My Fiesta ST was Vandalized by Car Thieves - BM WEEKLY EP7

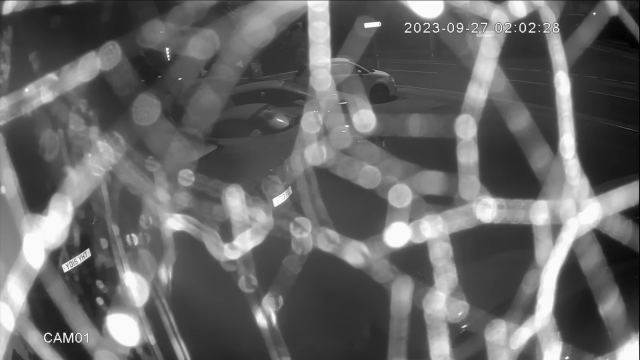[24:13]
Not really. It's not the clearest. No. All I can tell you is one was wearing dark clothing and one was wearing light clothing, but that's about it.
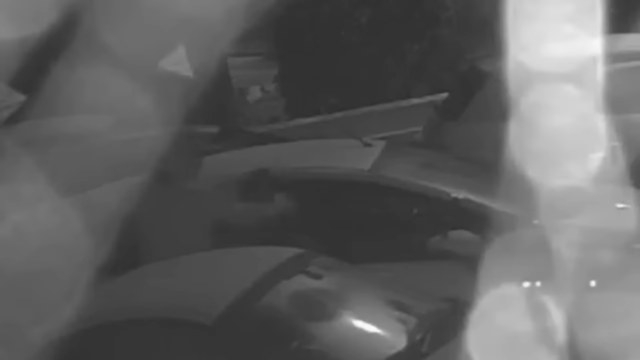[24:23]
Okay, and did they arrive on scene in the vehicle themselves, as far as you can tell?